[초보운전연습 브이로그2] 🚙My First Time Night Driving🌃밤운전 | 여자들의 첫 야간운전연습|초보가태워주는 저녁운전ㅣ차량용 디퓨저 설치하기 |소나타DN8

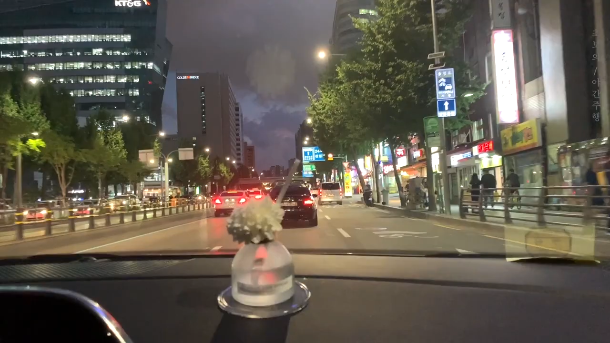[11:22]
이마트 공덕 이마트 자주 왔었는데 응 저 지금 공덕 이마트 가려고요. 저 좀 떨어져 있지 않아요, 공덕역이랑? 무슨 고개 있는 데랑 공덕에 전집 많은
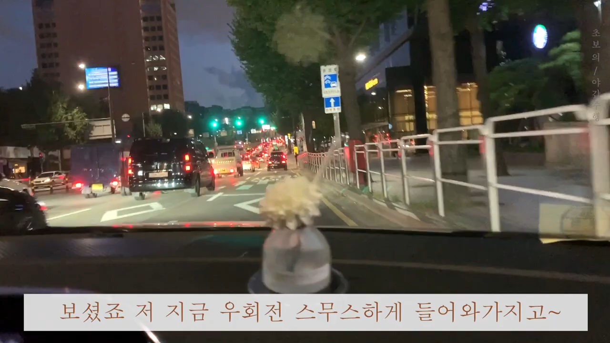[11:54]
저 지금 우회전 섬스하게 들어와서 지금 어, 많이 좋아졌어.
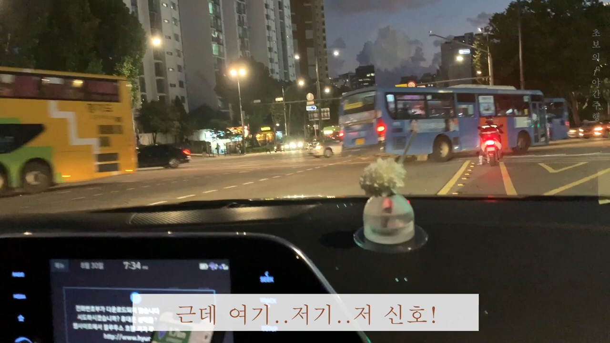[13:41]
저거 신호. 장비 저거. 지금 이게 좀 애매한 영향이거든요. 중간에 제가 끼어있어요. 뒤에 차들이 저희를 피해서 가고 있어요. 죄송합니다. 저 같은 애 또 있잖아요.
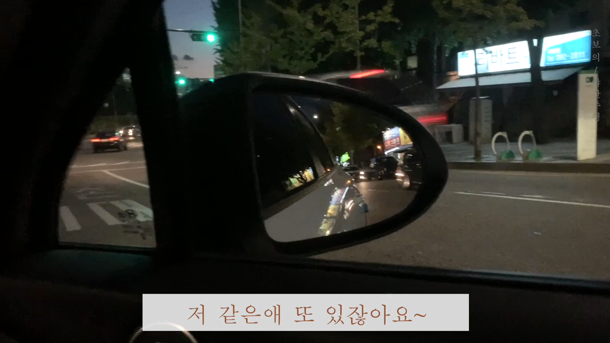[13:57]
어? 뒤에 또 있다가? 어? 진짜네.
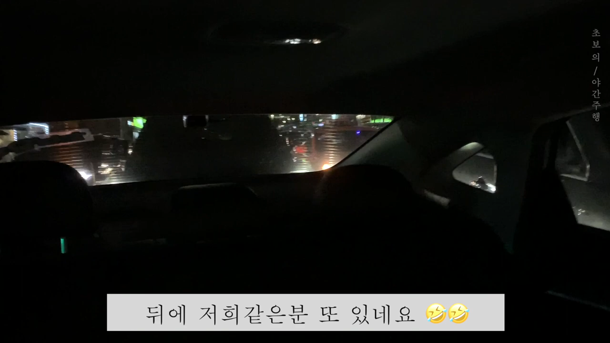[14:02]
뒤에 저희 같은 문 또 있네요. 괜찮아요, 이 정도? You can do it. You can do it. 자, 옆에 차 조심하고. 왜왜? 그냥 가. 저한테 그랬어요? 아니요.